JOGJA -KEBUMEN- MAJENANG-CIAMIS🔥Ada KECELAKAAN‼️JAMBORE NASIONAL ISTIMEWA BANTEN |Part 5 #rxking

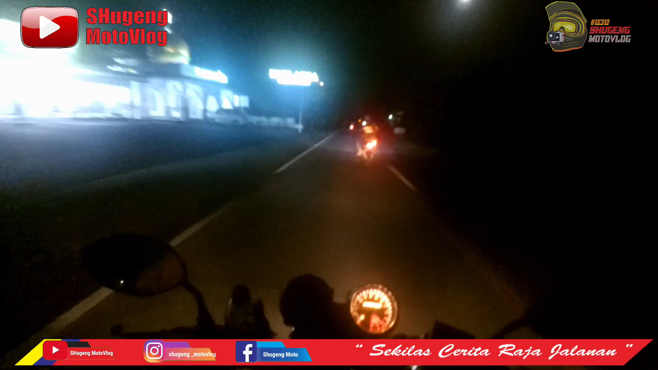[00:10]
Selamat malam guys, ini kita lagi berada di daerah Purworejo Tadi kita gas dari Jogja,
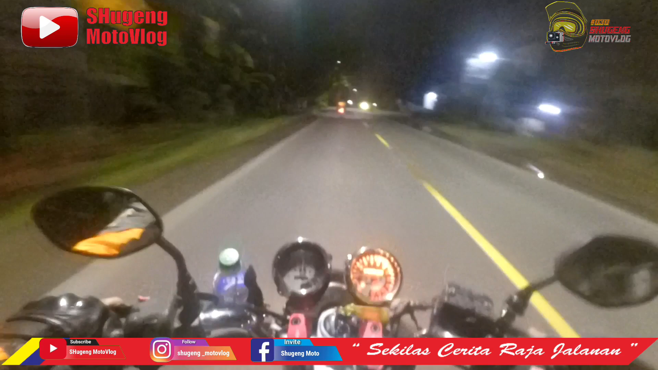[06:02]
Cukup nyaman Untuk dibawa gas Dan kendaraan Yang berlalu lalang pun Tidak Tidak padat Atau tidak begitu banyak Sehingga Kita Untuk gas malam Itu bisa Lebih lalu Pasa Ya guys Ini lampu depan Punya saya Ini guys Lampu depannya Itu mati guys Entah
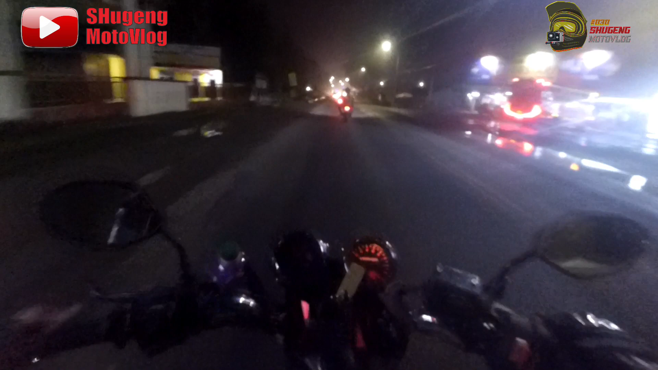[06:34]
itu Lampunya yang mati Atau Kiproknya Yang bermasalah Klakson Juga Tidak Mau Riting Riting Riting Juga Tidak Mau
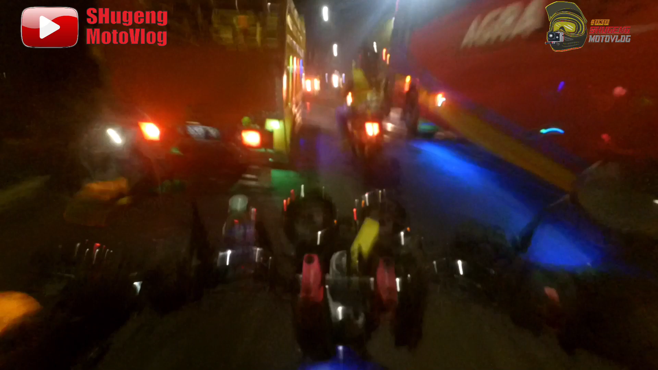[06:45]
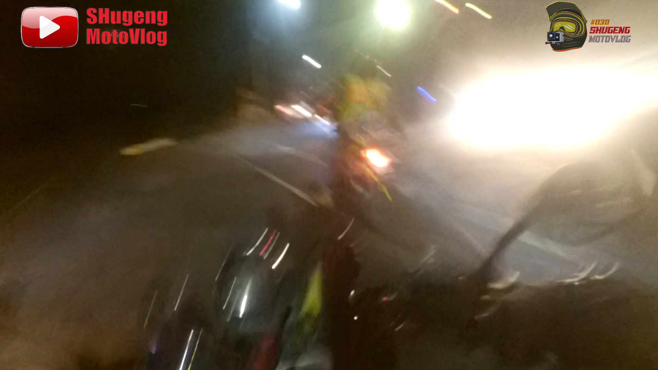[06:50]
Jadi kita Tidak Bisa Laju Seperti tadi Kita Tidak Bisa Berani Laju Atau Ngebut
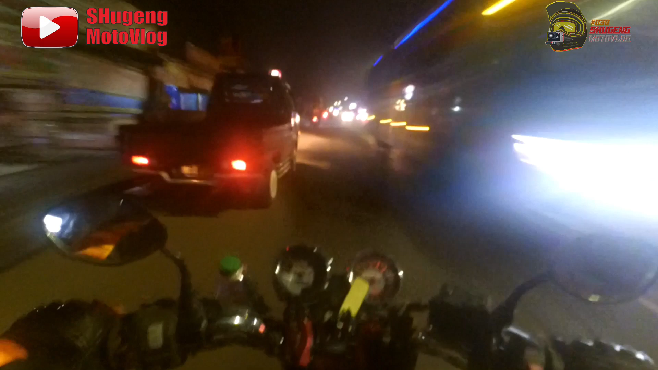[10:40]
kita nggak bisa berani laju atau ngebut karena penerangan ini sangat minim kita nggak tahu di depan nanti ada lubang atau ada belokan jadi kita pelan-pelan guys
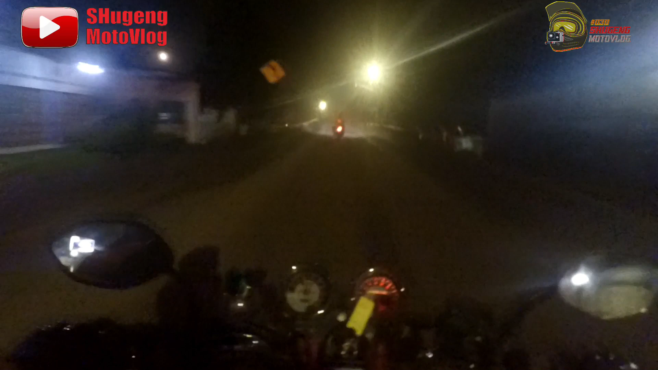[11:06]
ini kita mengarah ke kota Cilacap Purwokerto kita mau ke bengkel tapi ini malam-malam ini nggak ada bengkel yang buka guys ya kita akan cek besok besok pagi kalau ada bengkel kita bengkel selamat pagi guys ini kita telah sampai di